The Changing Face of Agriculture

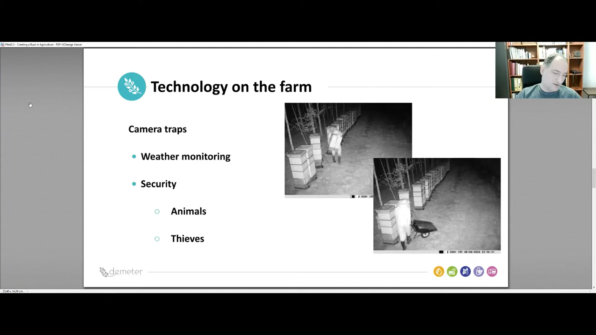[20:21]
due to strong wings as you can see there's a thief who was trying to steal our hives but unfortunately he managed to escape before the police arrived but luckily he abandoned the eyes